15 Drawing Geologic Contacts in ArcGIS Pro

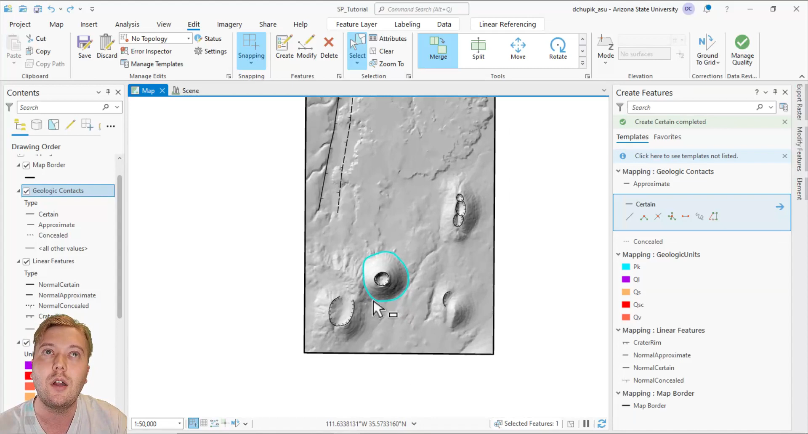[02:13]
Remember, we only draw lines on a single basemap layer. In this case, the 31545 hillshade.
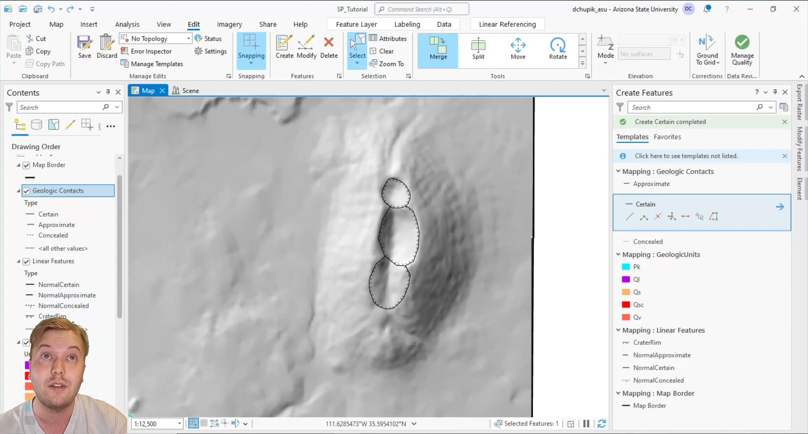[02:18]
But we use all our data layers to help inform our mapping.
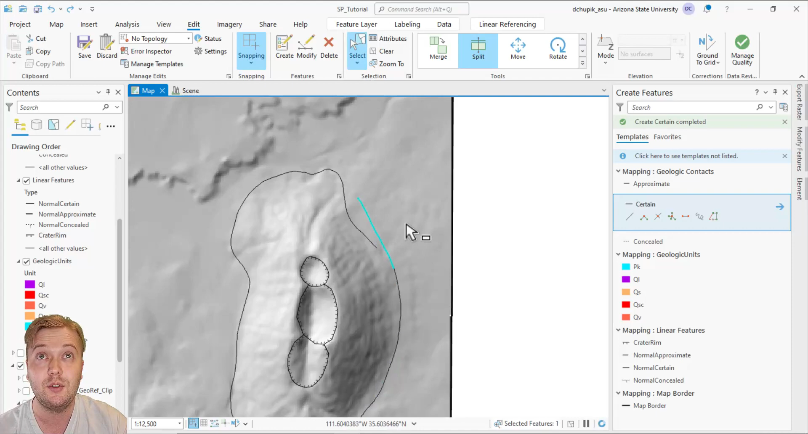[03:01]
Then select the Split tool. Use your cursor to select the part of the line that you want to split. Once you click, it will cut the line into two segments. Now you can select the unwanted line segment and delete it from the map. Again, it is good practice to merge line segments that comprise a single continuous contact line. A sometimes nifty tip for merging line segments quickly is to zoom out and enable the Select tool.
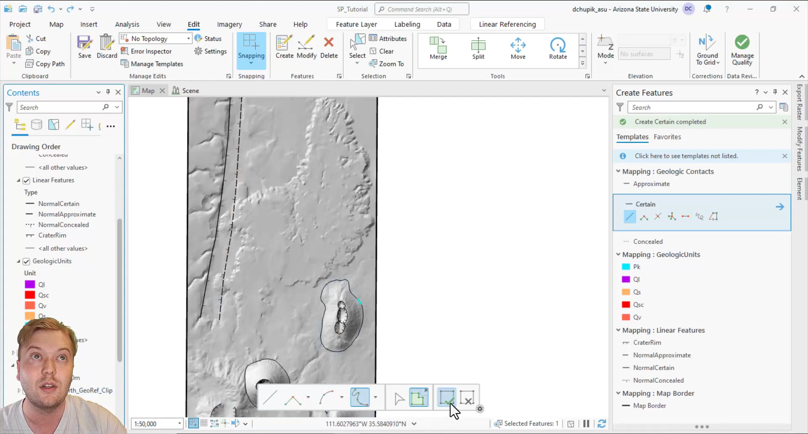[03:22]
Click and hold the left mouse button to draw a selection box that grabs any line feature it overlays. Now hold the Shift key to be able to select and highlight multiple line segments.
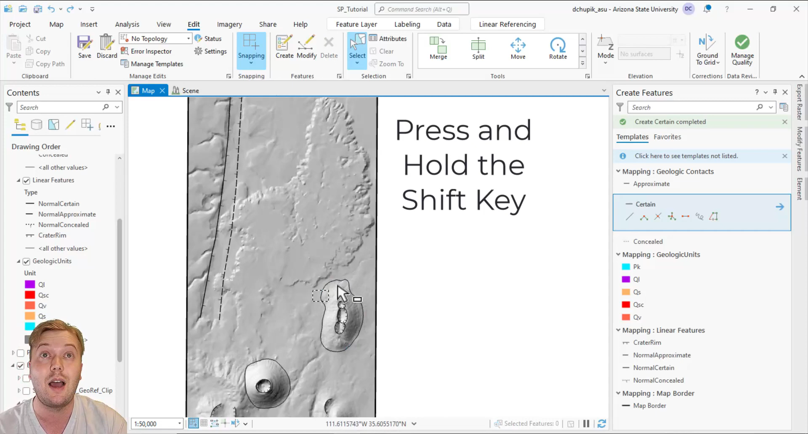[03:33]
Once you have highlighted all the segments, click on the Merge icon in the Edit ribbon. If you want to enable or disable what features can be selectable on the map,
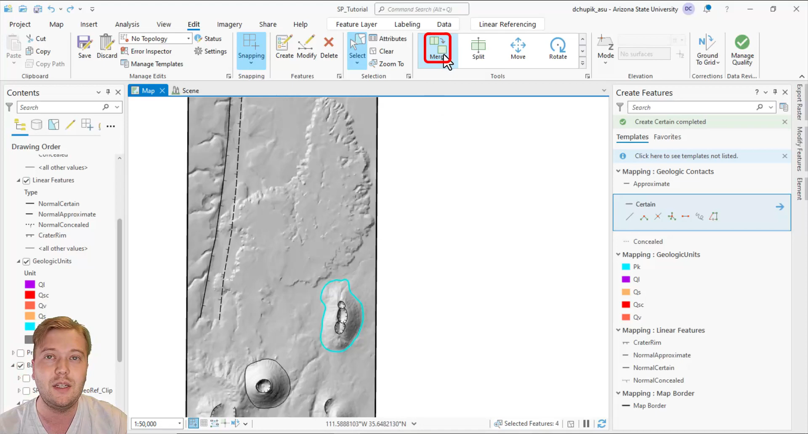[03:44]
click on this icon in the Contents pane to toggle different features as selectable or non-selectable.